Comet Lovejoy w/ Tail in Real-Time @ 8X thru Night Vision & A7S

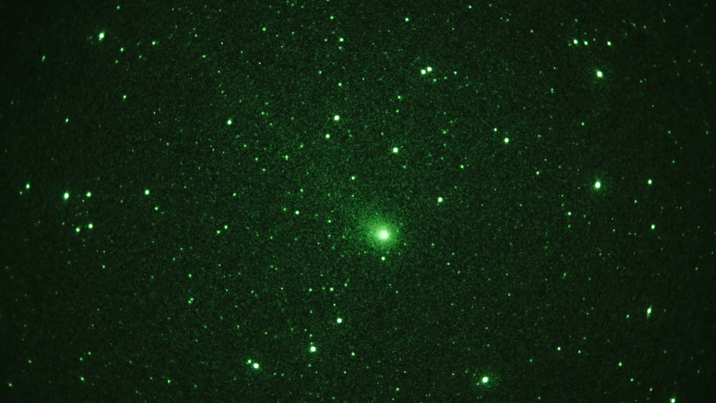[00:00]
Okay, this is take two of Comet C2014Q2 and the Constellation Ares, also known as Comet Lovejoy. We're seeing it through Gen3 thin film image intensifier in essentially real time. The camera is a Sony a7S camera connected to the back of the intensifier via an Envision optics relay lens. It's very windy tonight at Montpinos, California, so you might hear some blustering wind or maybe you won't even hear me because the wind's so darn loud.
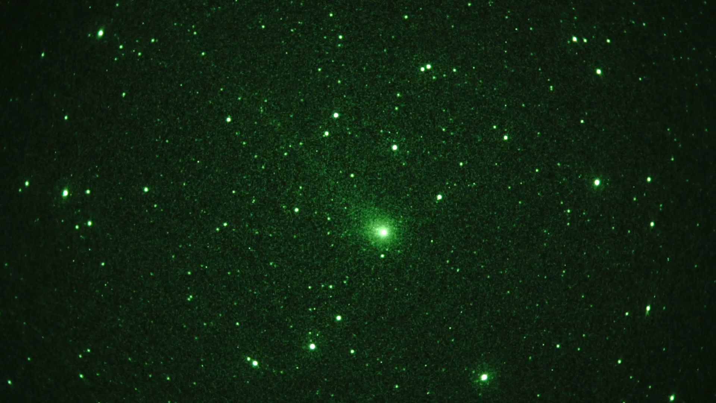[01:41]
So she'd be better if she was higher in the sky but this looks pretty good actually I would say. So Comet Lovejoy in Aries from Mount Pinus, California on January 24th through Gen 3 night vision. That is a wrap.